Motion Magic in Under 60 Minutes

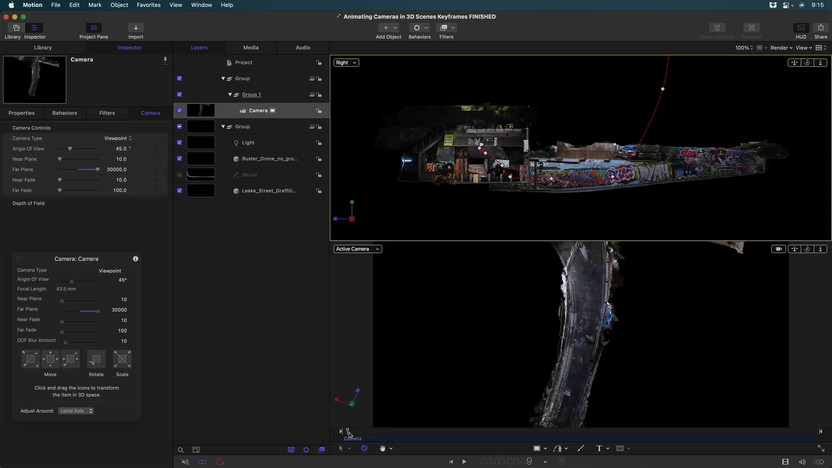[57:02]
Here I've animated a camera to fly through a 3D object created with photogrammetry and imported into motion.